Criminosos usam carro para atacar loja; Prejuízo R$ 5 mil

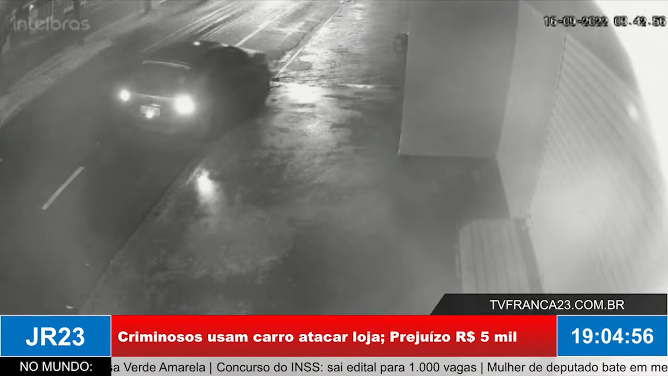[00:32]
Pedro, zona norte de Franca Foi alvo da gangue da Marcha Ré, na madrugada da última sexta-feira A câmera de segurança do local flagrou o momento em que um grupo composto por três homens Usou o carro para derrubar a porta do estabelecimento Dois homens saem antes do carro para monitorar a movimentação do entorno Um carro passa pela avenida e para não levantar suspeitas, eles entram no veículo e saem do local
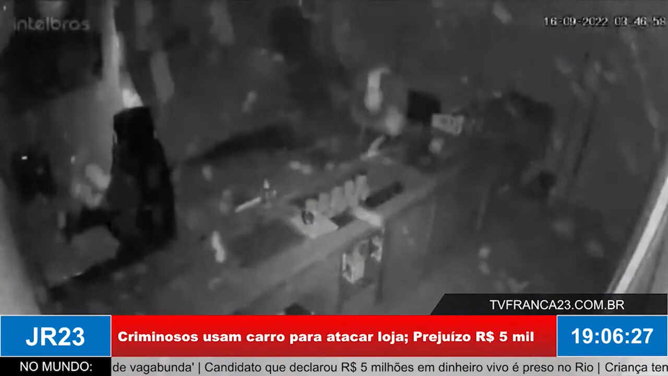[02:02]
A polícia militar identificou que o carro tinha sido furtado no Jardim Cambuí Apesar das diligências realizadas pelos policiais,
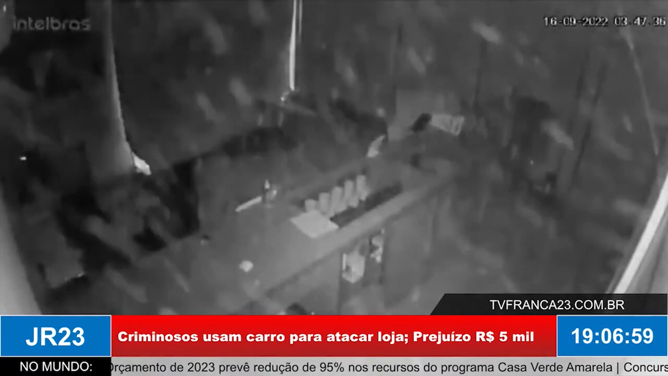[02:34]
os suspeitos ainda não foram presos O prejuízo para a proprietária foi de mais de cinco mil reais